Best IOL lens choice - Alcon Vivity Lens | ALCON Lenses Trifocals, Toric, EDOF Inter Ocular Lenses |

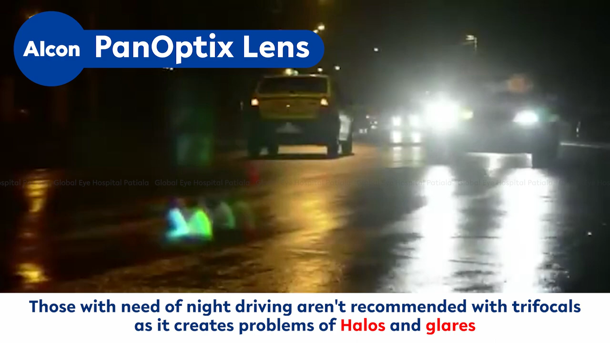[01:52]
क्योंकि कोई भी trifocal lens night drivers को hellos और glare की problem देता है तो दोस्तों जिन लोगों को दूर देखना है,